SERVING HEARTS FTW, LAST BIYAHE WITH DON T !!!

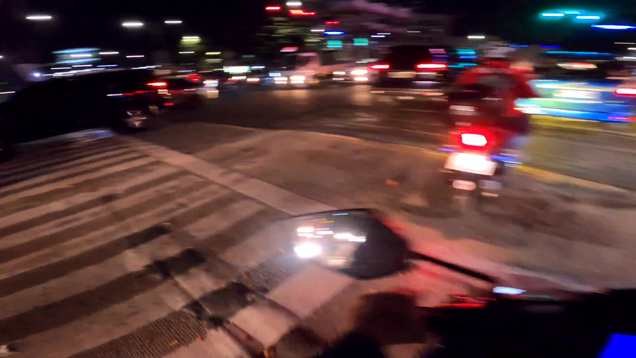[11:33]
Pag dinakit yung yan sa kaliwang yan, eh yung sinasabi mo. Ayan. Dun sa Tomas Morato.
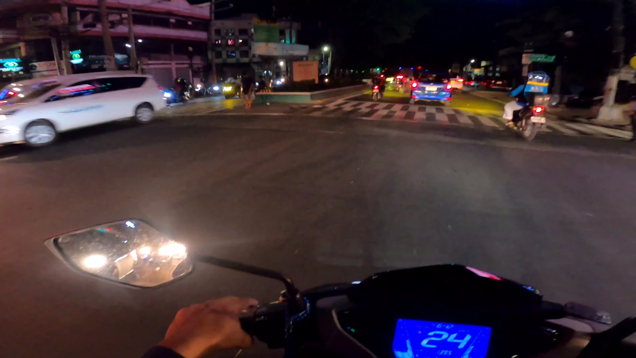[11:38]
Tapos meron ka dun, dakit yun yan, meron dun yung street, kakanan ka.